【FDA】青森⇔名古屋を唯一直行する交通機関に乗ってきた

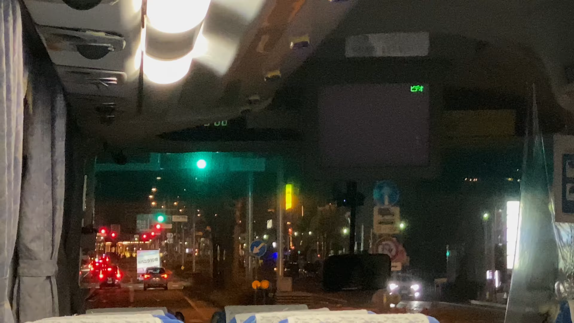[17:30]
もうねしばらくずっと西木通りを直進していきます右折しまして江川線をしばらく走行いたします